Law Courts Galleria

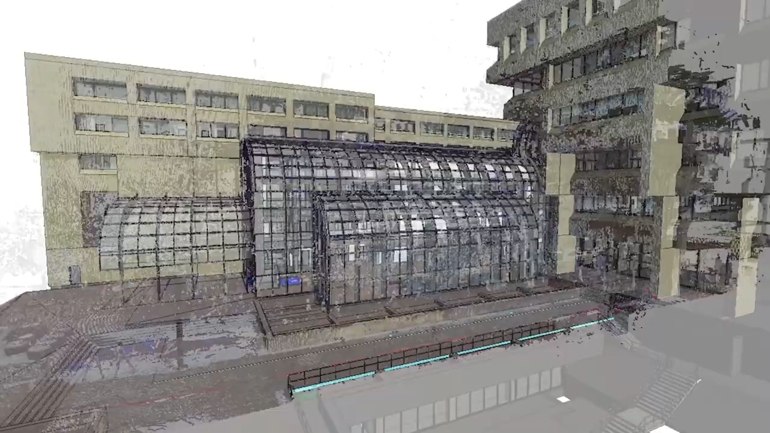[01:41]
Once that was modeled we got the original building laser scanned which then gave us near 100% accuracy to what was actually built compared to the drawings.